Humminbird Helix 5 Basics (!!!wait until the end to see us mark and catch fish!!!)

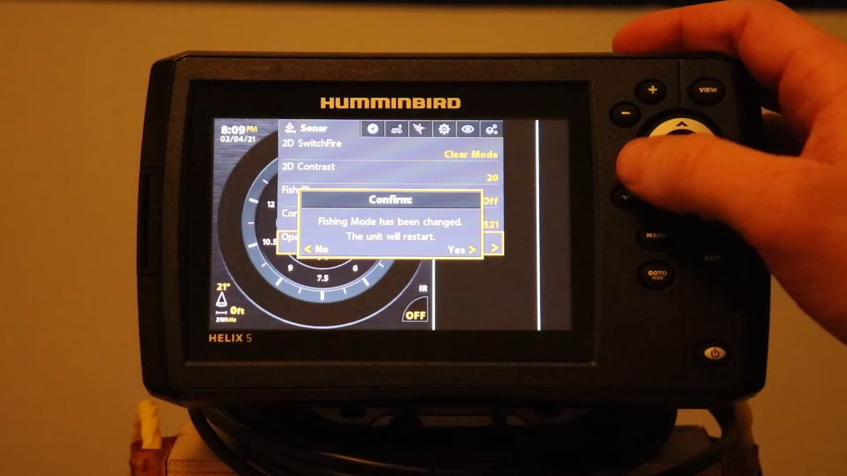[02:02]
you'll move it over to whatever one you want it'll ask to confirm if you want to restart mine's already in ice mode which is what I want but if you want it in open water you just use the button right arrow button here it'll restart and get you where you where you want so when you're messing around with it just at home the sonar is usually clicking and it's kind of annoying so if you if you're looking at charts or maps or anything or just want to mess with the settings you can press the power mode and up here is
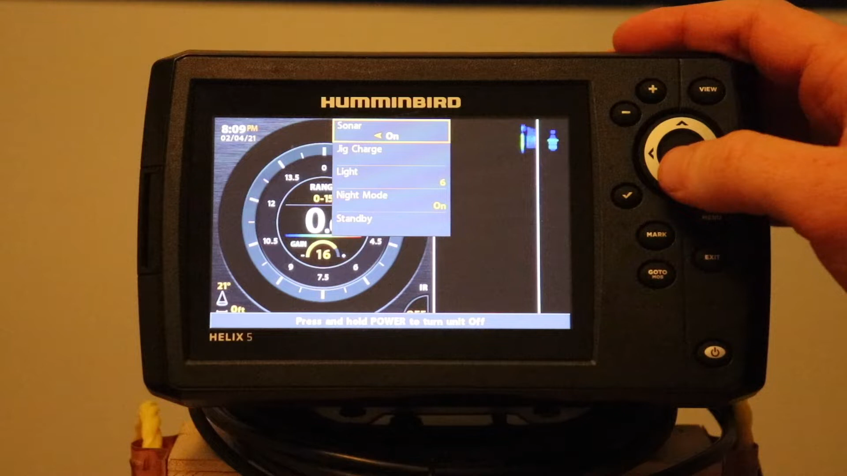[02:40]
sonar will turn it on and off you can see it kind of starting to show here it's kind of confused because it's not in water but I'm going to keep mine turned off for now
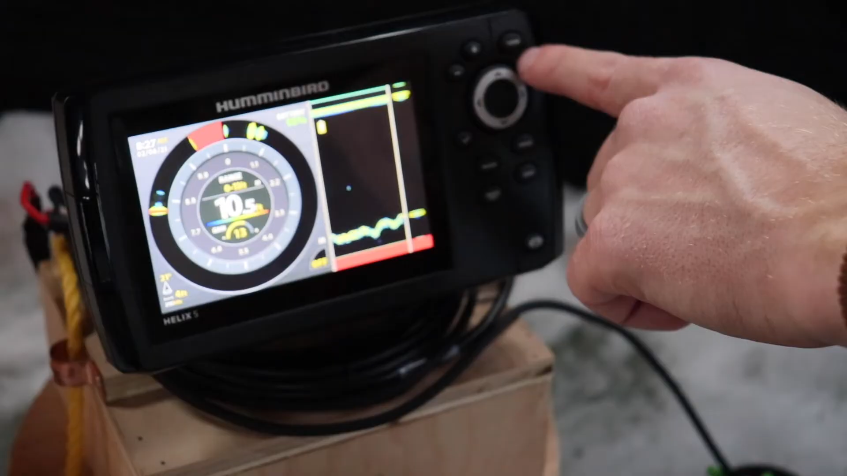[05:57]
all right so first off when you're fishing with the helix 5 fish finder views change
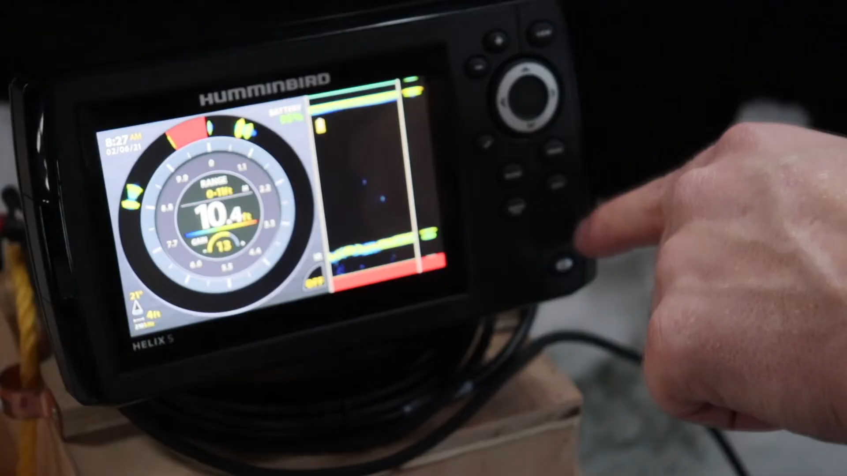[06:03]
or view and exit change what view you're in
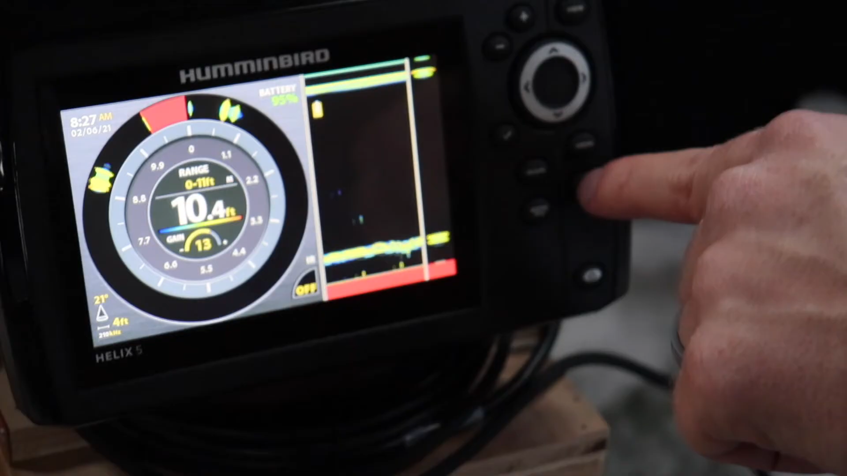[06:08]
On screen: depth 10.4 ft
my favorite view is either this or
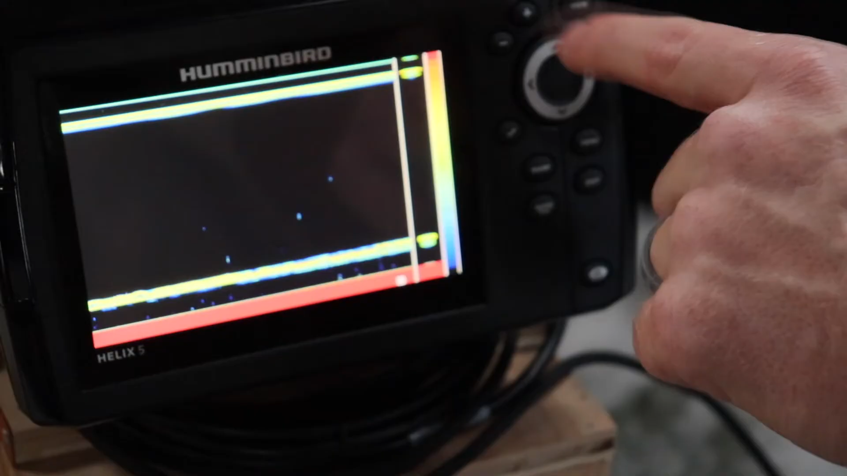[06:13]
this if you do plus it'll put the gain up and your gain
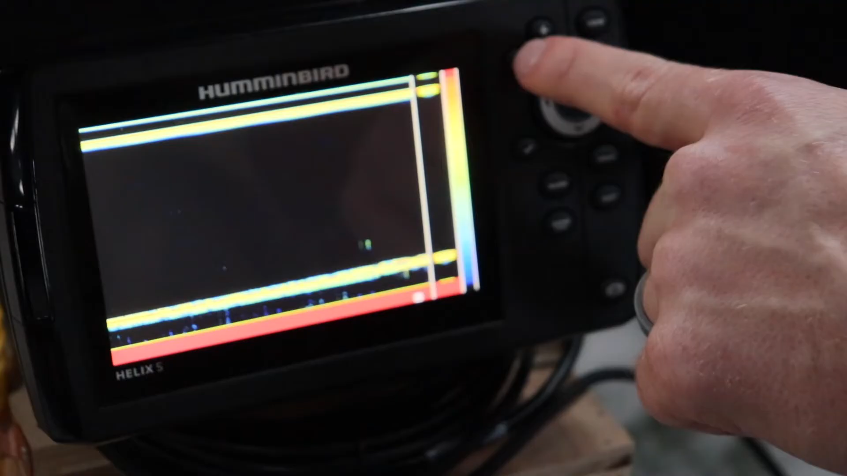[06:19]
kind of is how sensitive the fish finder is
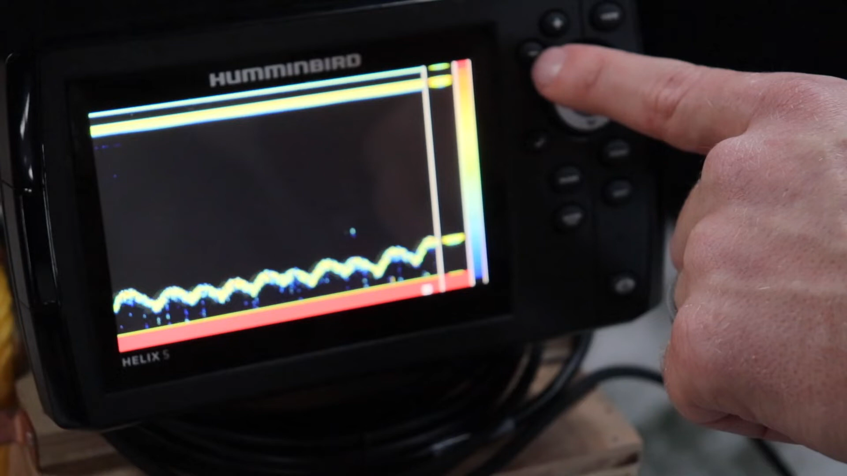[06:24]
if it's a higher gain you kind of get more clutter
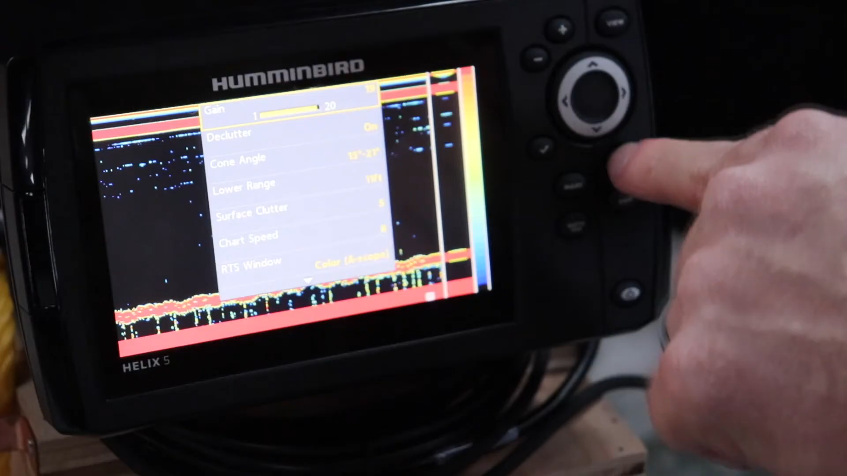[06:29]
and this is the gain you can also press menu to get the gain up
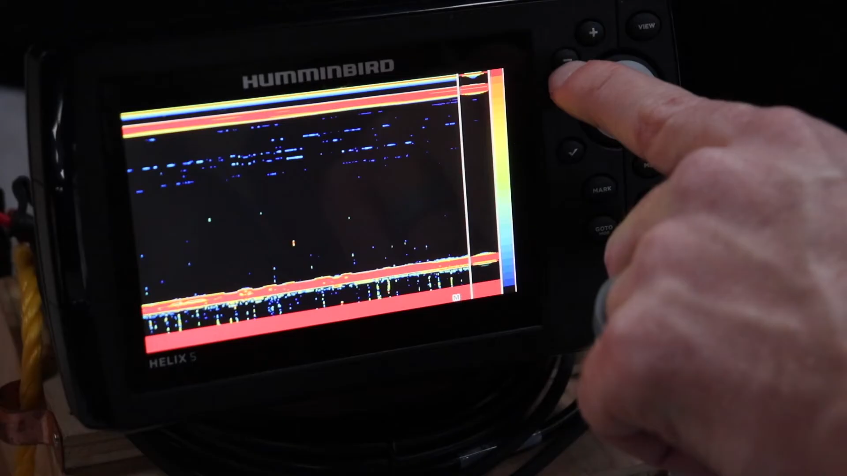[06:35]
or just press the plus and minus
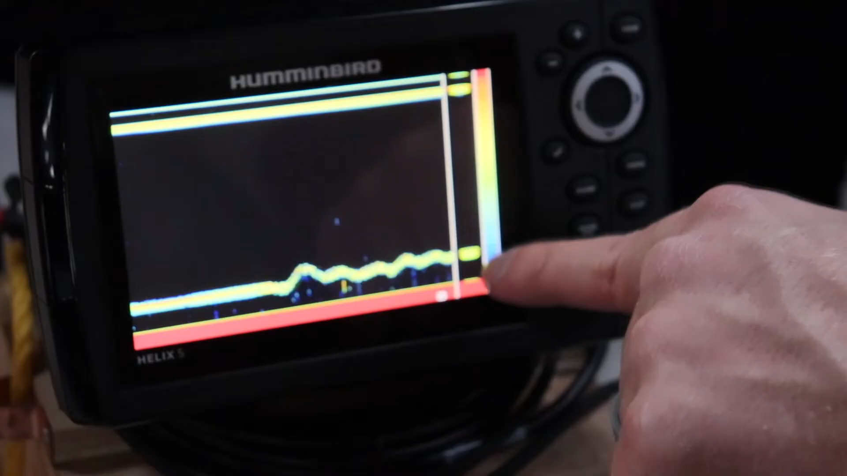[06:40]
you want to be able to see your lure but you know have as loose amount of clutter as possible
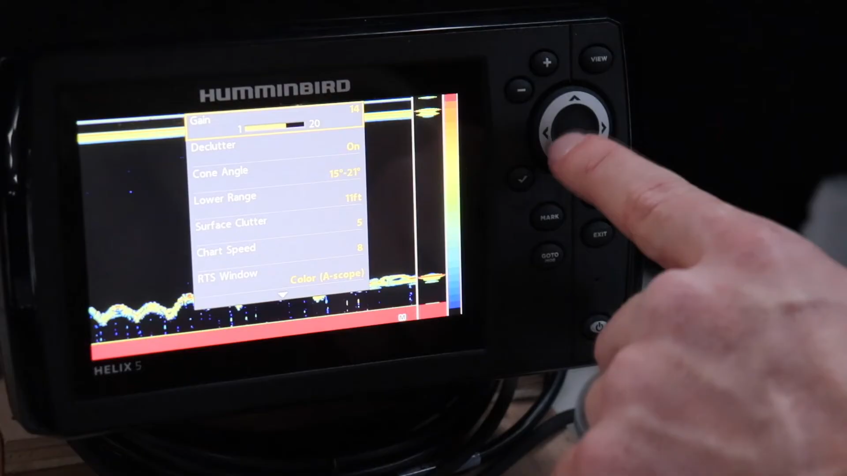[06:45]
um declutter so that gives your feet and everything some
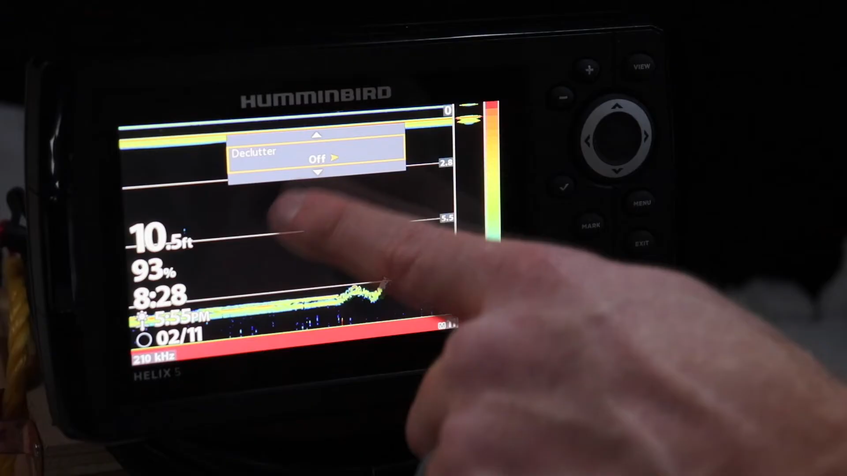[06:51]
On screen: depth 10.5 ft
percentages if you want to see that stuff it's nice having it off because it's just a clean
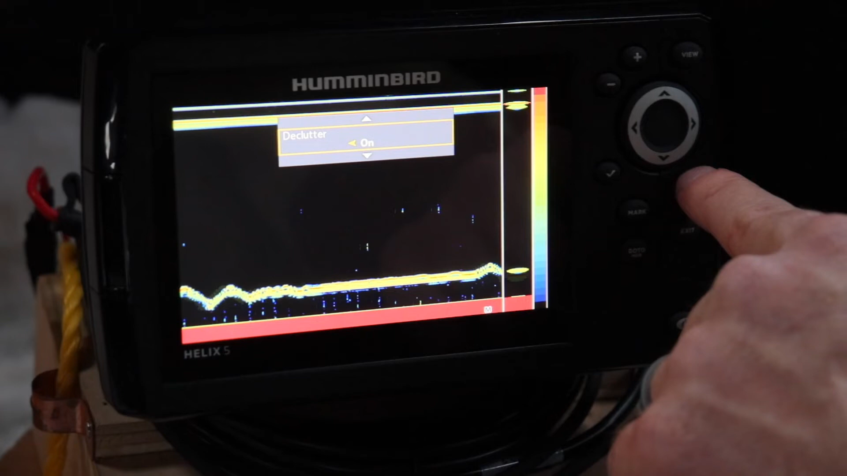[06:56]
view um you got your cone angle that doesn't really need to be changed
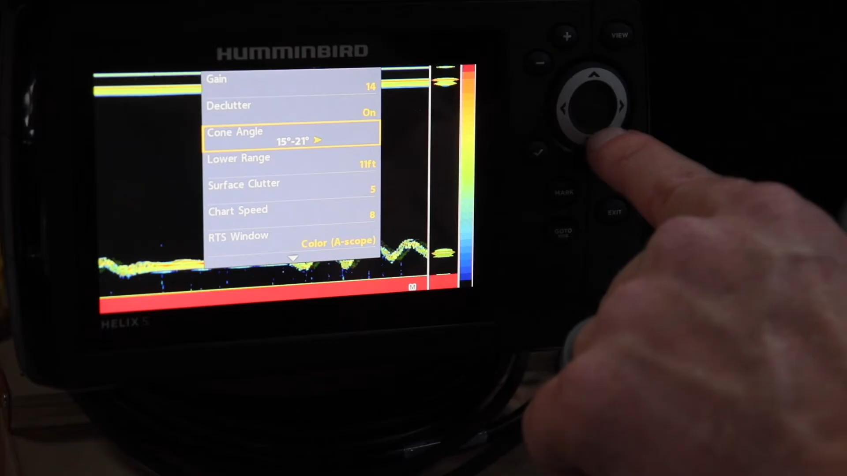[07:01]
uh lower range that's how deep it is so
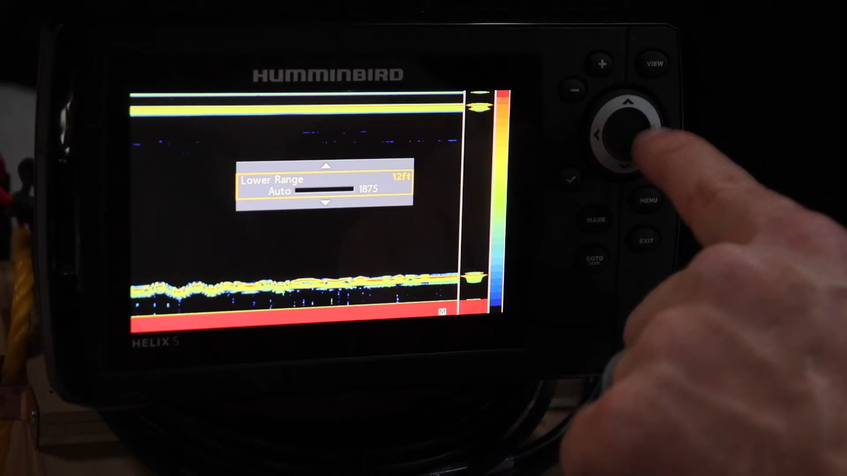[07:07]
if you go too deep you'll get a lot of extra stuff you want it to show just barely the bottom
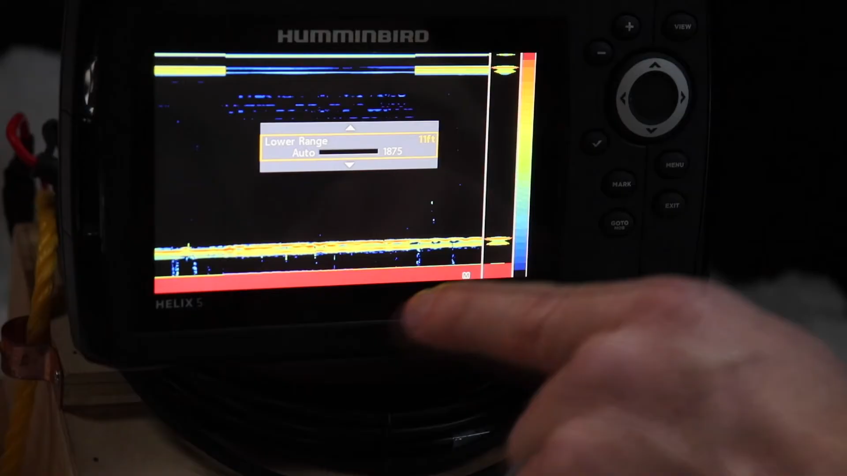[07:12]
um
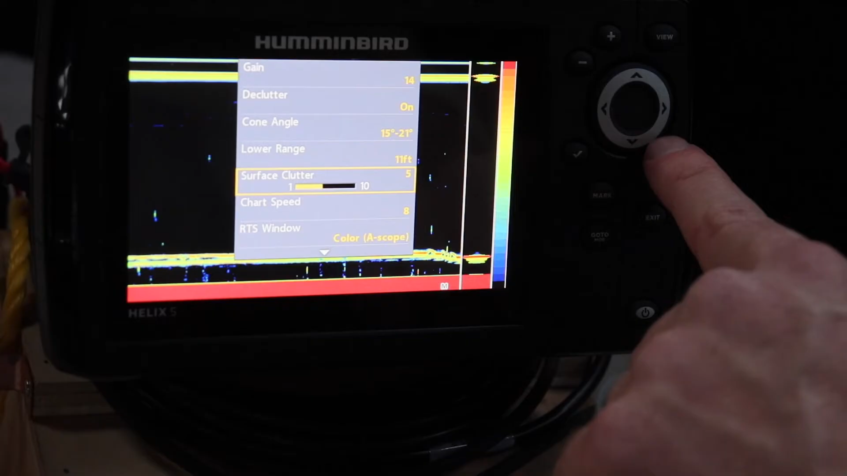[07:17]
surface clutter that kind of shows the stuff at the top so